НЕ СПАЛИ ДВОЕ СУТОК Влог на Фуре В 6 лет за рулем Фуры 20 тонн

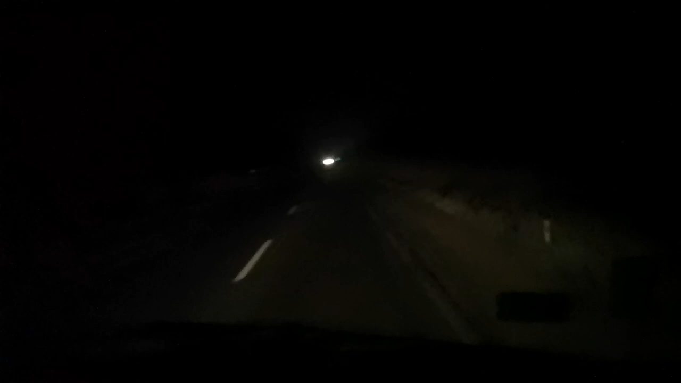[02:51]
еще темно мы еще едем покажу вот николай сховался ты что там делаешь